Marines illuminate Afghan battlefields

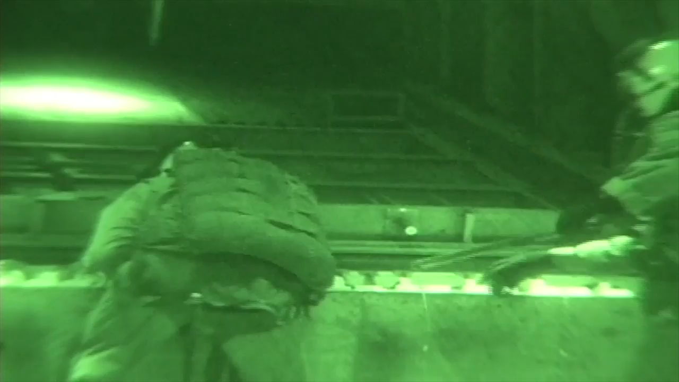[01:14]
That's going to help the Marines and the other service members on the ground to see the enemy better.
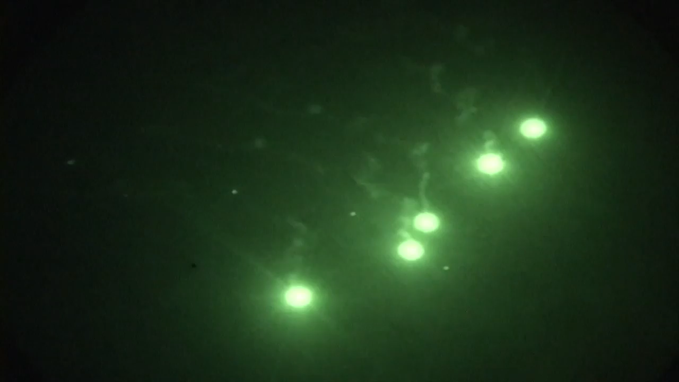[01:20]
They're going to get better depth perception, better color perspective of
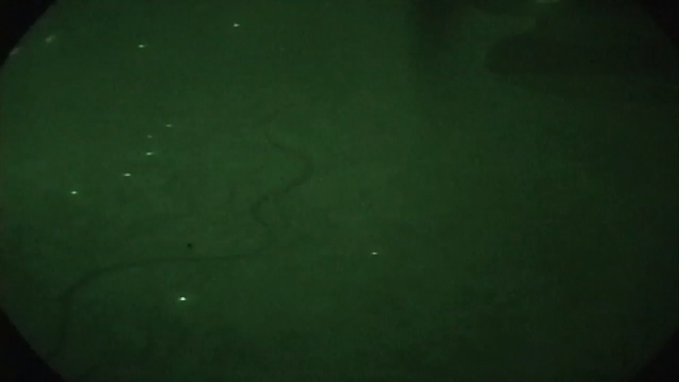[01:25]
where the enemy is at so that they can effectively attack them while keeping themselves safe.